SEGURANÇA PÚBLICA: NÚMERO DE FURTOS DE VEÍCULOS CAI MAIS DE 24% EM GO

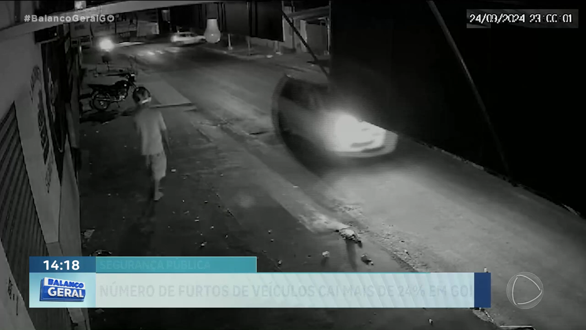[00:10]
O relógio marcava 11 da noite, quando o homem se aproxima. Ele está de capacete. Por alguns segundos, ele fica sentado ao lado da motocicleta,
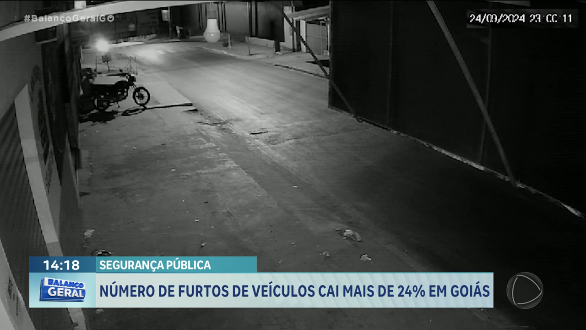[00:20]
observa e depois foge, levando a moto. Baixei as portas aqui, estava organizando para ir embora lá dentro e a moto estava aqui fora, na calçada aqui.